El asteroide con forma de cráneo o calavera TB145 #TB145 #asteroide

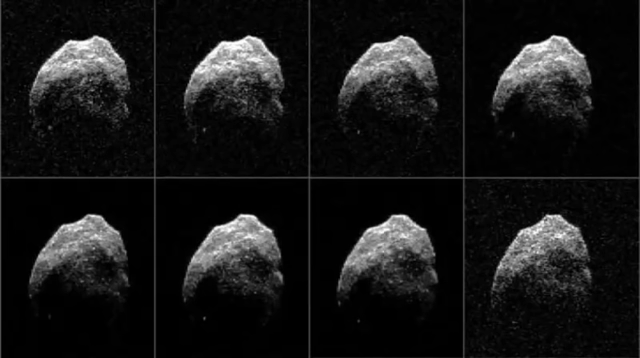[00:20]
Es un cometa muerto de un color negro como el carbón. Tiene la vaga forma de una calavera humana y la primera vez que nos visitó fue en Halloween de 2015.